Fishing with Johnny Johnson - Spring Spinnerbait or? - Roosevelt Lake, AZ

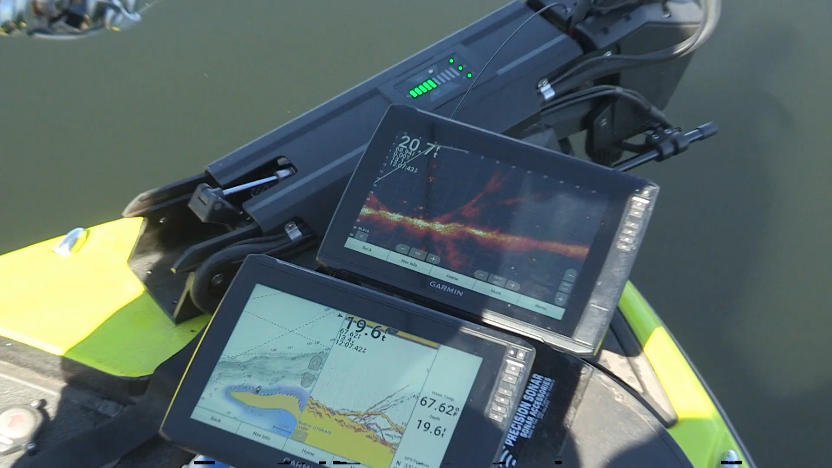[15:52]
The only one you really need is the one you're looking at, which is probably the front graph, so you know your depth and all that.
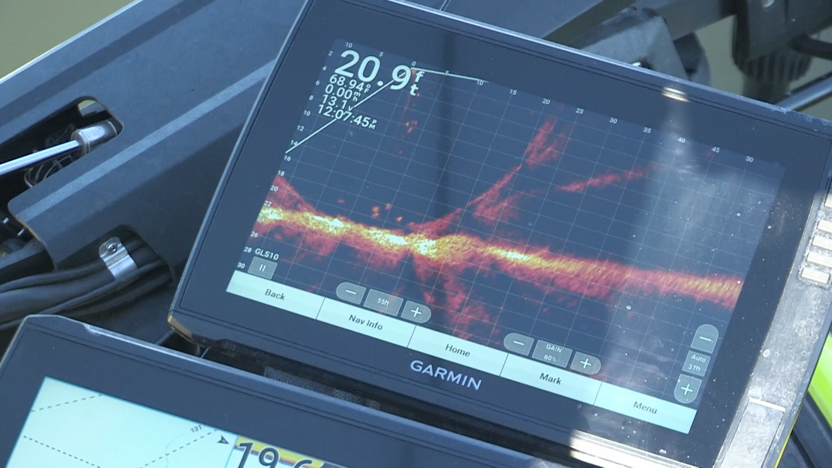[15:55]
On screen: depth 20.9 ft
But maybe having just one graph running, it really makes a difference. All that pinging down there spooks the fish.